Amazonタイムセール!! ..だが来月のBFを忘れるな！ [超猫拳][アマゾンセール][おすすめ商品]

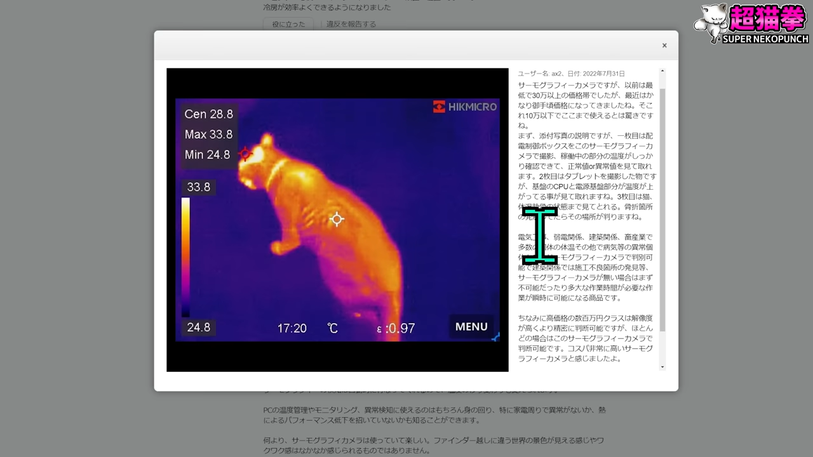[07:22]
On screen: max 33.8°C, min 24.8°C, scale top 33.8°C, scale bottom 24.8°C
知ってるなんか電線の熱を見て壁の中にどこに電線通ってるかチェックしたりするらしいですねでもう一個面白かったのが
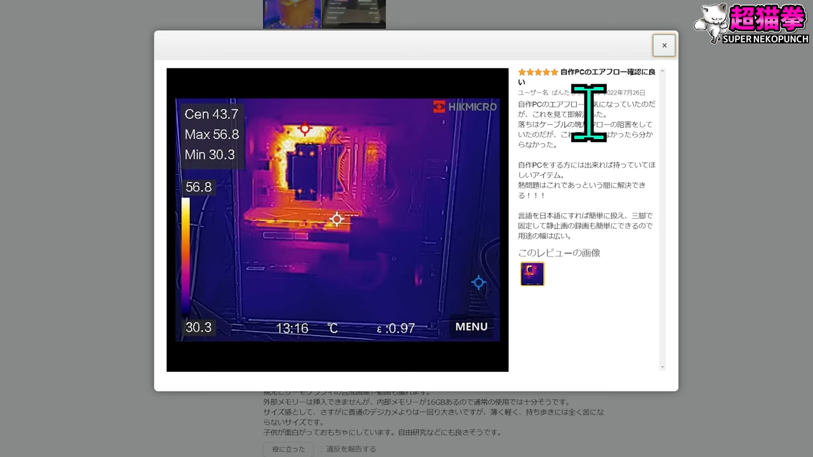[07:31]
On screen: spot 43.7°C, max 56.8°C, min 30.3°C
自作PCのエアフロー確認にいいって言ってます熱がちゃんと出てってるのかもう最近7000番台とかねRyzenとかねIntelとかもやばいからね熱が面白いかもしれないですね7000ちょっと